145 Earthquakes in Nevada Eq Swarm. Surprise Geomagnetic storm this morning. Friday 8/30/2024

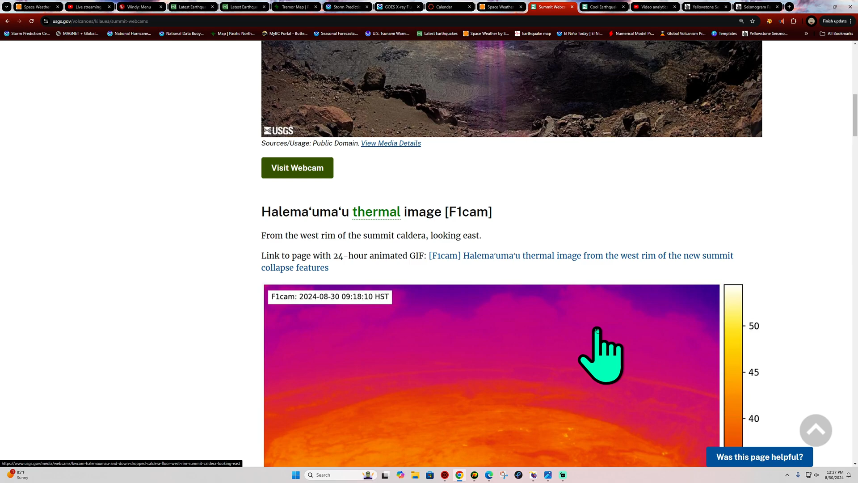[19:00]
Looks stationary. That's just the best word I can think of right now.